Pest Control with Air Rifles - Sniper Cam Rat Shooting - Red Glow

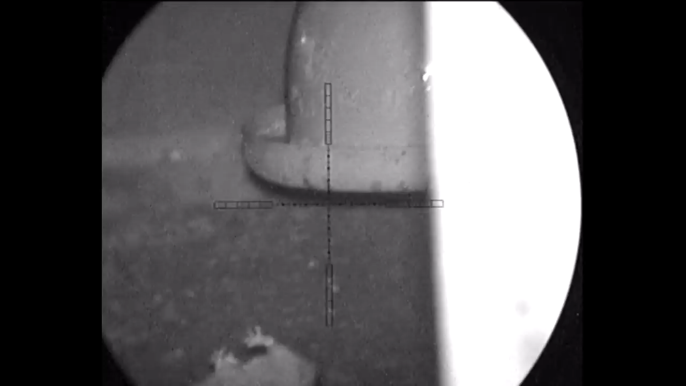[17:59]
A good solid head shot there. Dropped him straight to the ground. Whilst he's having the cheeky drinker. One of the feeders.
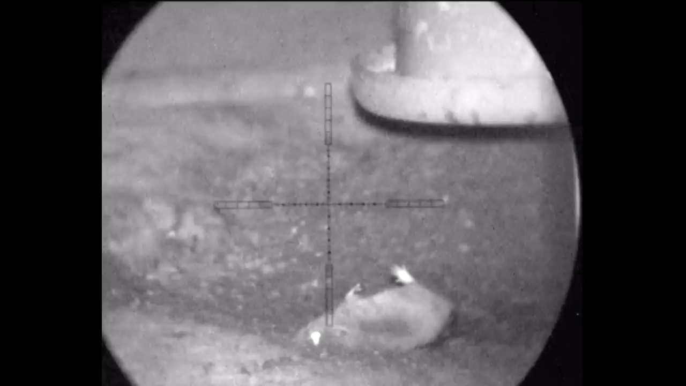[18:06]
It's always a place to watch them. Just in case they do move.
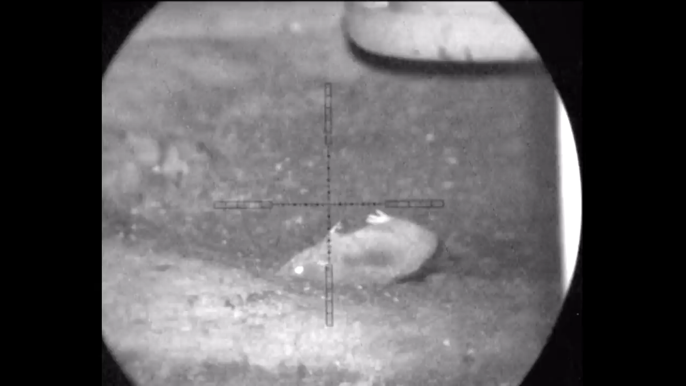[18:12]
All we get at this. It's a standard bit of helicopter tail. A little bit of back leg kicking.
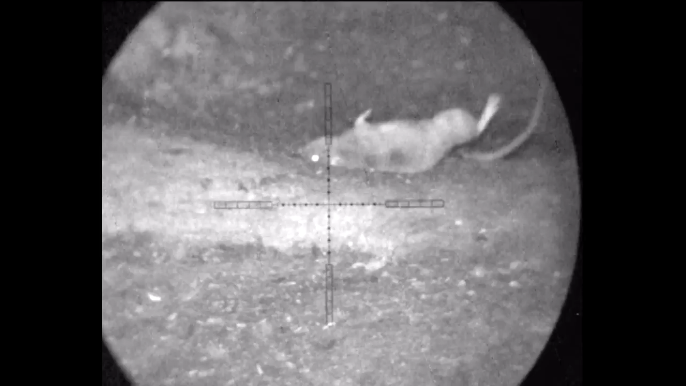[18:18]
So back off out again. You get rats in that back corner sometimes.